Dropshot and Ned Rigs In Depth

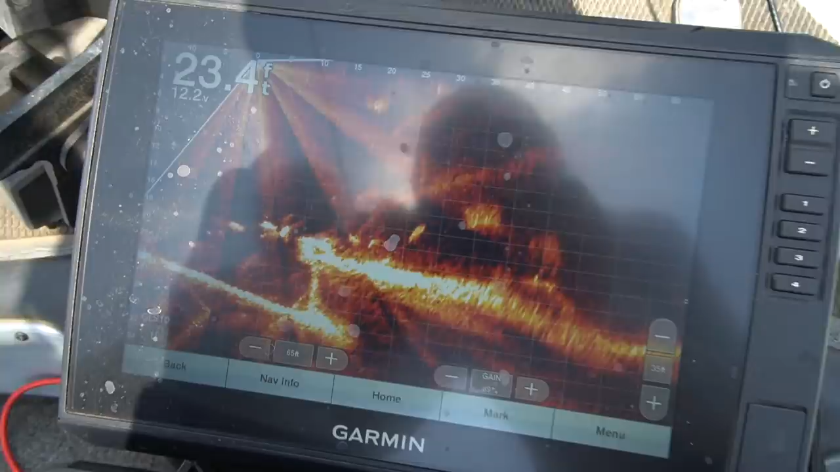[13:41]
On screen: depth 23.4 ft
sitting right on top of it i mean that's a great shot of what that looks like live scope allows
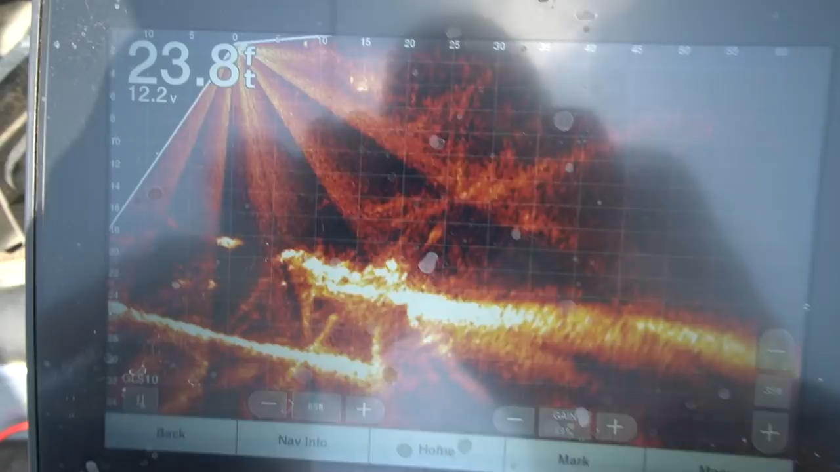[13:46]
On screen: depth 23.8 ft
you to pull right back out here on top of it after you graft it it's just going to be a matter how many people fish this thing because if they don't fish it dude we're getting bit it is